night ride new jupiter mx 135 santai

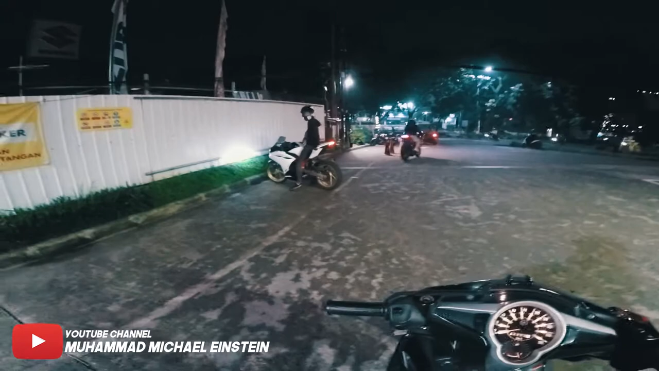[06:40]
Hujan anjir Dan hujan boy Ga jadi NR boy
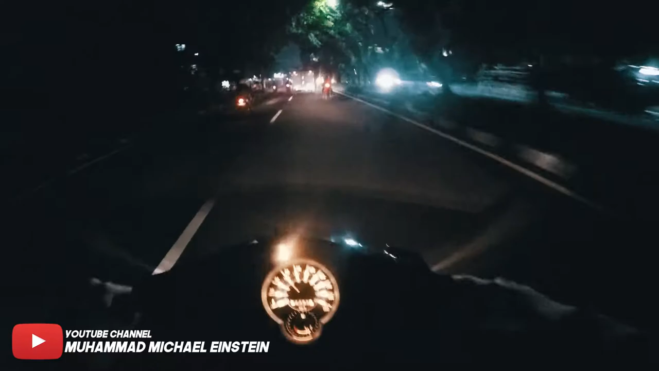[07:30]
Aduh Aduh gimana-gimana nih Malam Sabtu Hujan Dan hujan Ga jadi naik ride Udah mulai lebat Udah mulai lebat ini Ga lebat sih Gerimis lebat gitu Jadi puter arah Ga jadi Katanya sih Mau ngopi doang sih Di rumah si Sikit